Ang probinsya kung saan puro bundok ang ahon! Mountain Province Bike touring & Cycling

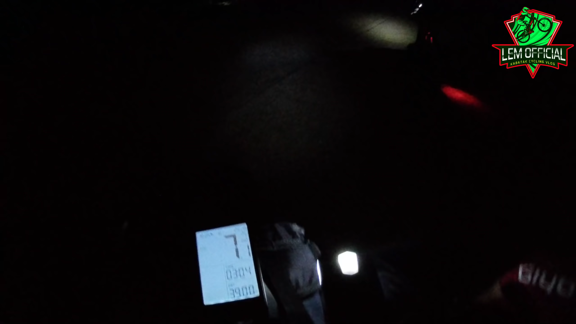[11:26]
...6:05, nandito pa din kami sa gitna ng bundok. Pero okay lang, madami naman kasing dumadaan na maya't maya.